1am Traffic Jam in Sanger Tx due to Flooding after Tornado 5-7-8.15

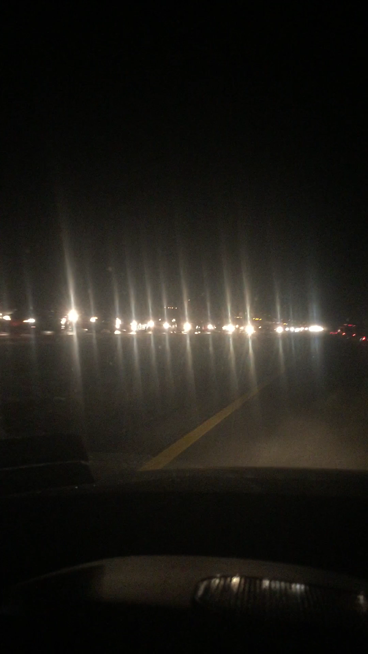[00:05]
Sanger, Texas. 1.13 a.m. just south of Gainesville. I sat for about two hours. Figured it was probably a fatality accident. But no, Sanger is completely underwater. So, northbound lanes just opened up. I'm heading north. And were I going south, this is what I'd be faced with. Miles and miles and miles.